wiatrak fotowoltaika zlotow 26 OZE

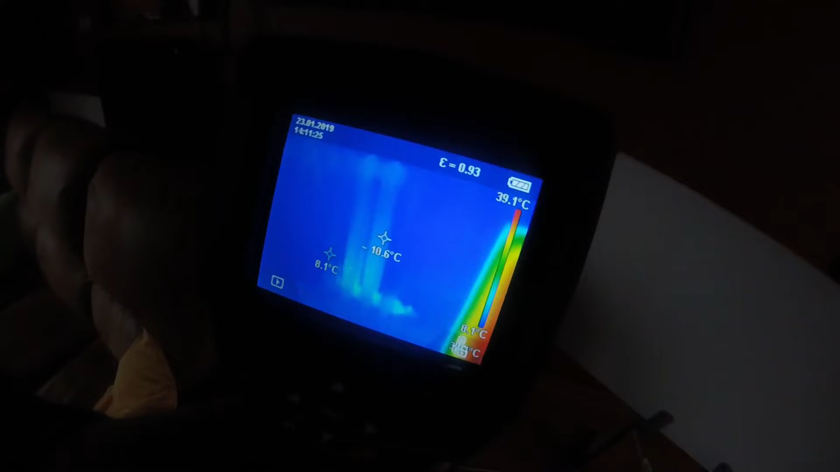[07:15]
On screen: scale top 39.1°C
I za chwilę pokażemy jeszcze raz obraz kaloryfera.
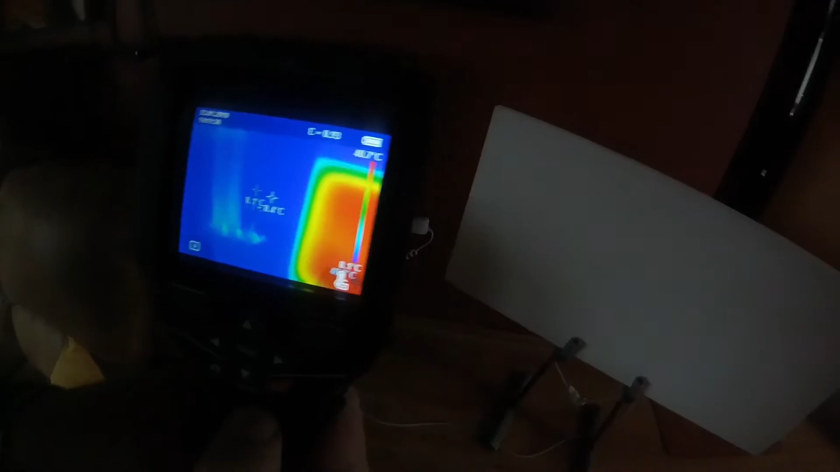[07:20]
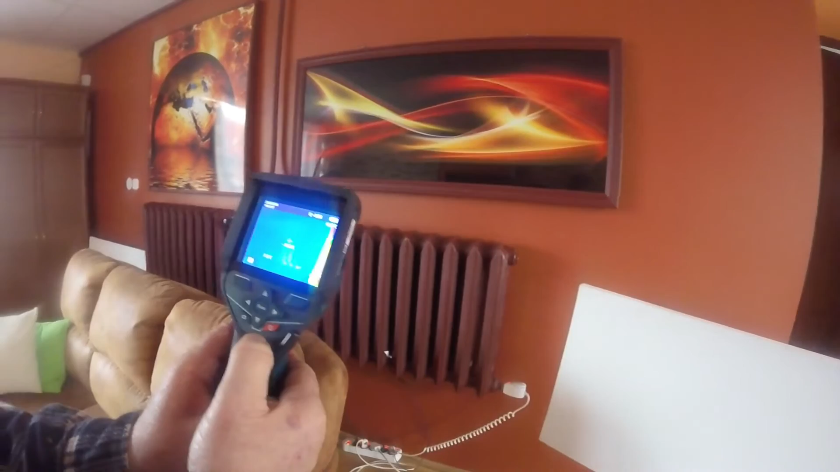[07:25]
Proszę Państwa, po 10 minutach kaloryfer się, jak widać, nie za wiele rozgrzał, nie za wiele rozgrzał.
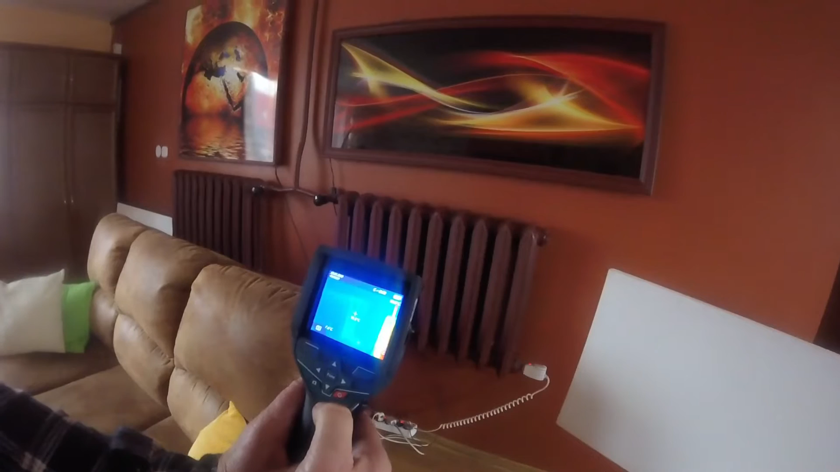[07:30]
Był na zielono widoczny. Był już widoczny nawet na zielono, to w zależności od tego, jak spojrzymy na kąt, niewiele było ciepło się rozchodzi.
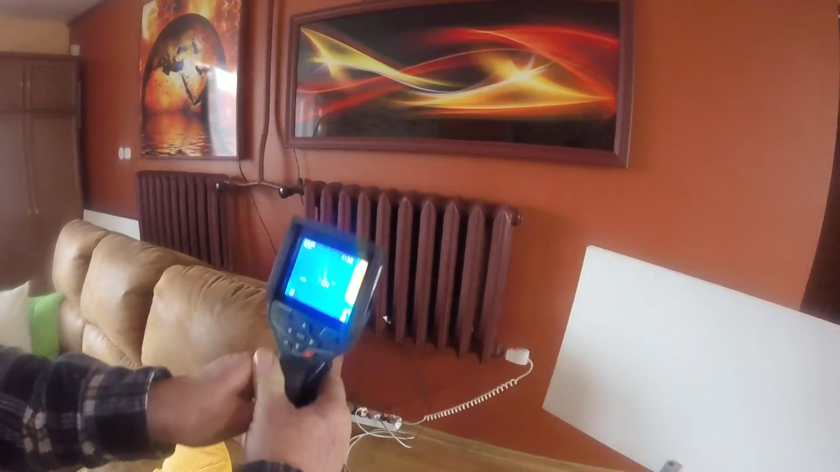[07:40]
O, już przechodzi, o teraz, widać proszę Państwa,
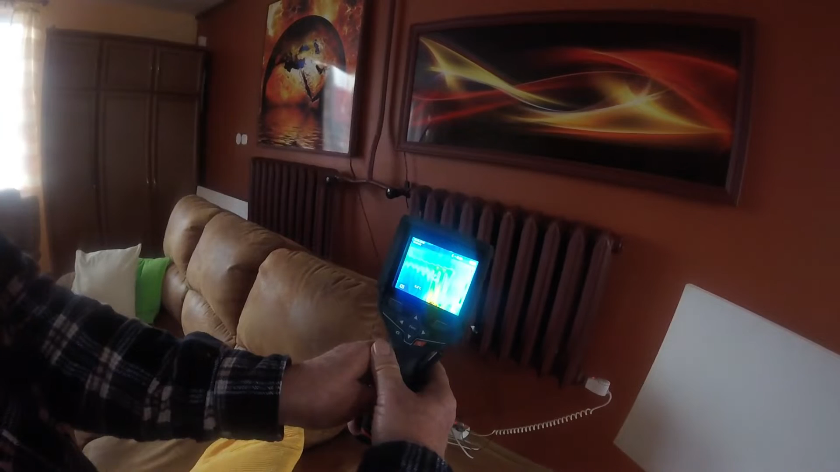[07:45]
jak właściwie się ciepło rozkłada w całym kaloryferze, czyli od razu z kaloryfera leci do góry.
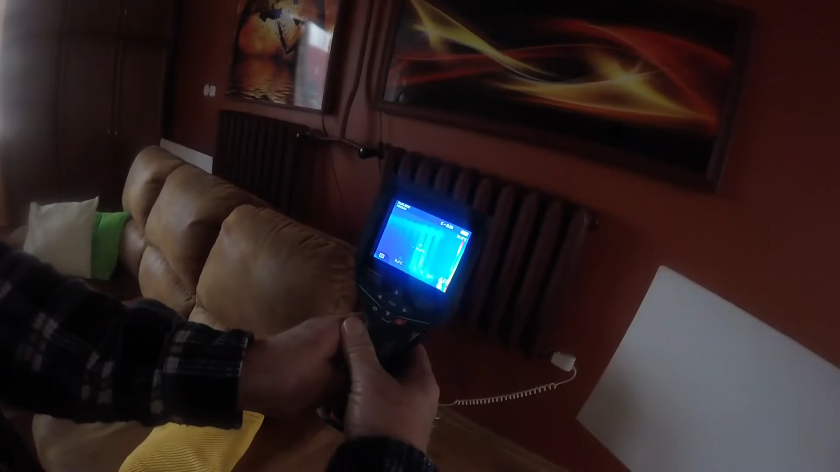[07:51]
Było lepsze ujęcie tego. O, w tej chwili leci do góry i no nim się nagrzeje,
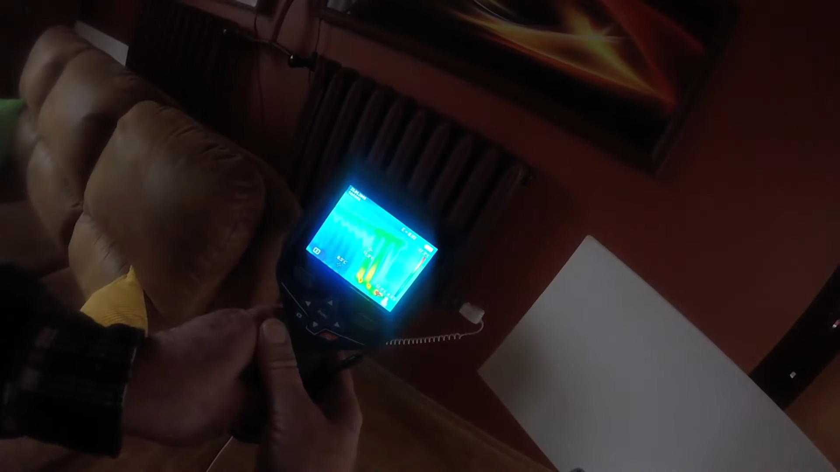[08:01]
to trochę potrwa, on już tam miał w niektórych momentach 17 stopni,
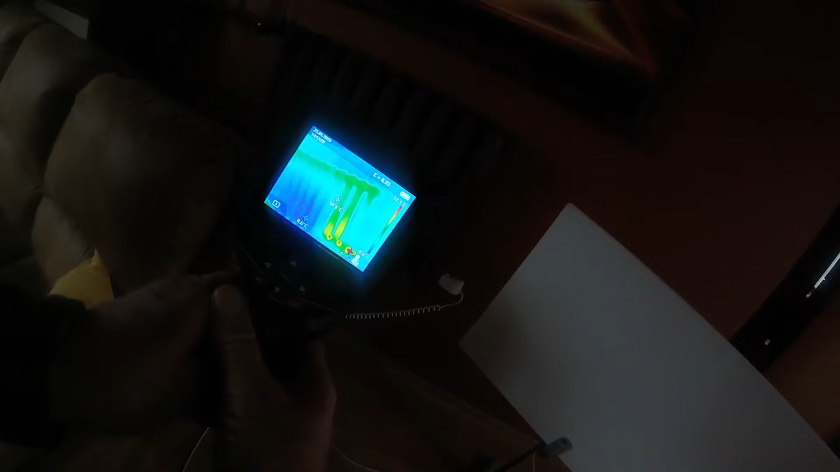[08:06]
a ta sama ilość energii w tym samym czasie proszę co daje.
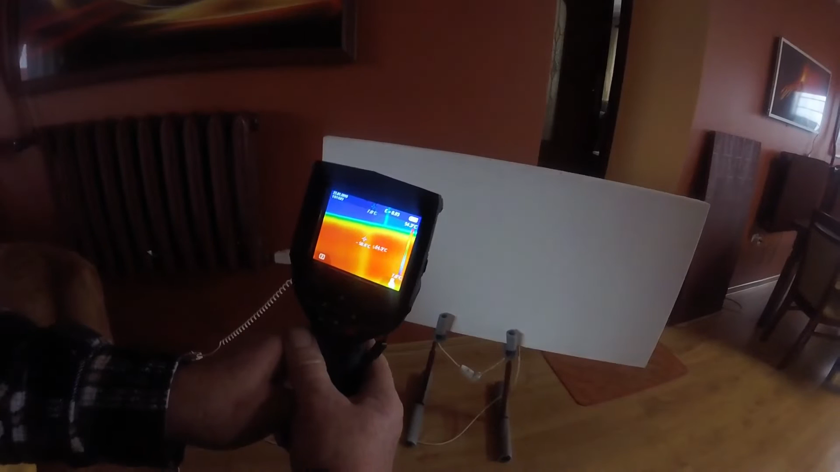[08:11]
W tej chwili tu już jest 54 stopnie i możemy usiąść sobie
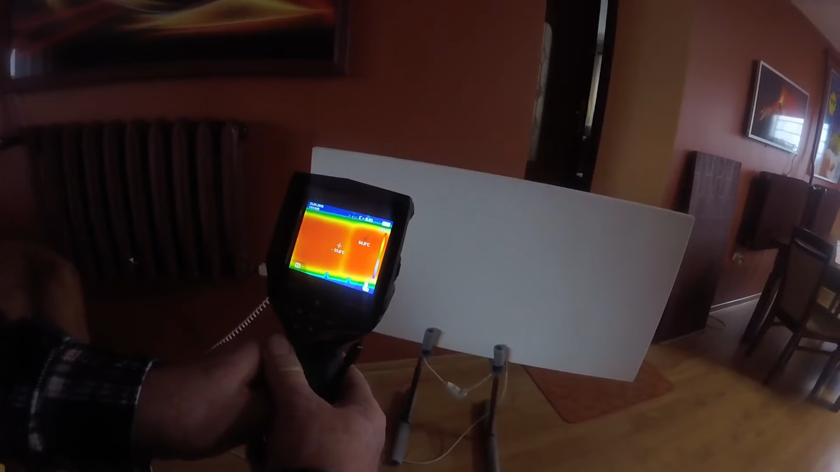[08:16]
tutaj w podkoszulku odpowiednio zbliżając się do tego grzejnika w podczerwieni.
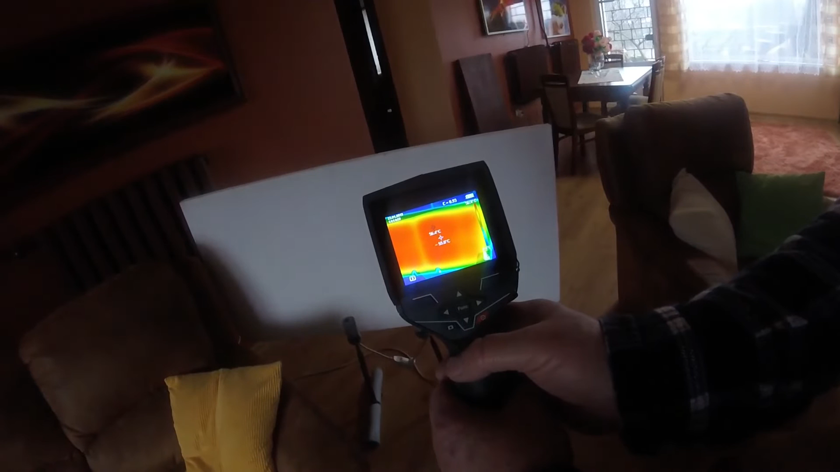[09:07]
że po pół godzince trzeba się odsunąć od niego... 55 stopni. 55 stopni.
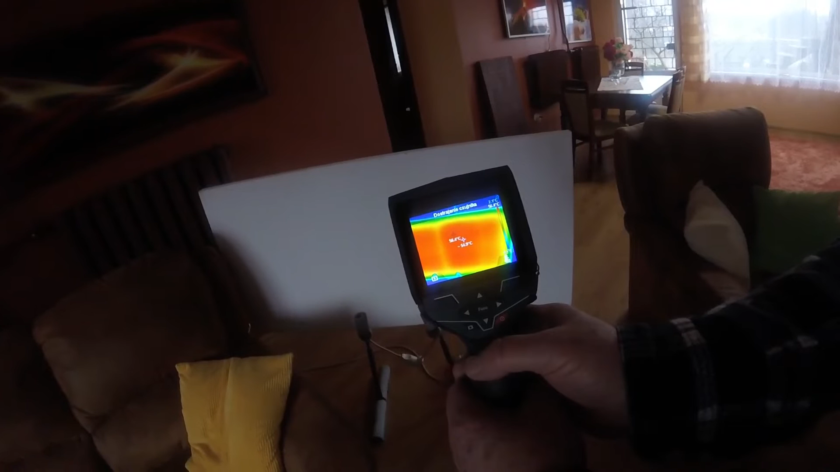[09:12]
Po pół godzince trzeba się odsunąć co najmniej na 2 metry, bo grzeje jak piec kaflowy.